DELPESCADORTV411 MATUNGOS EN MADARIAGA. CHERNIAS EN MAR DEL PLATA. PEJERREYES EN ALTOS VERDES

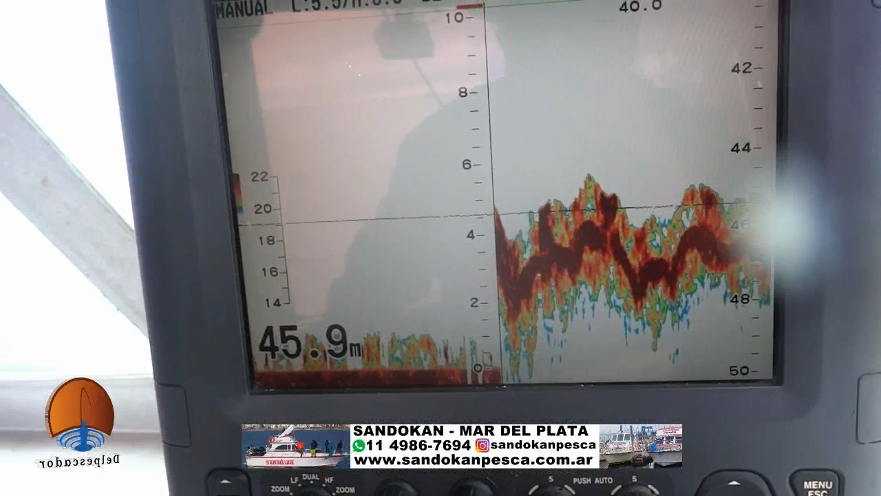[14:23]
On screen: depth 45.9 m
De aquí Mar del Plata los saluda Sandokan. En esto que es una pesca de altura, vamos a mostrar.
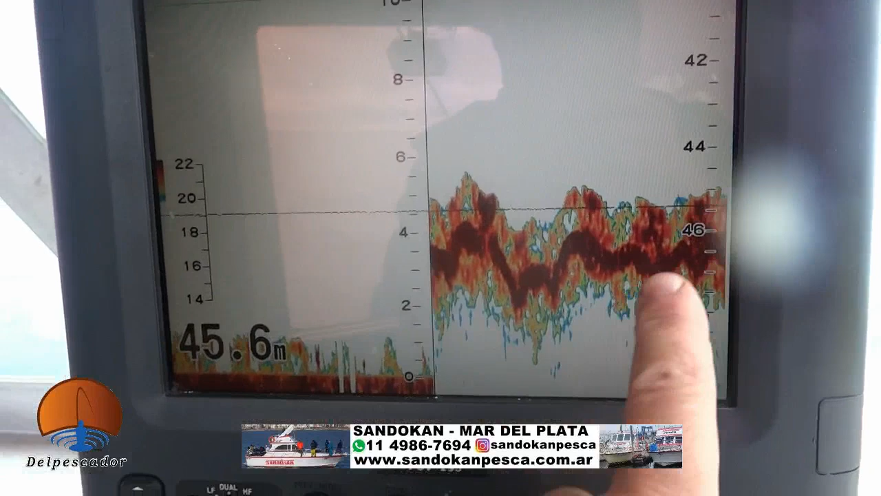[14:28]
On screen: depth 45.6 m
Este que está acá, que están viendo ustedes, es el fondo. Vamos a 45 metros.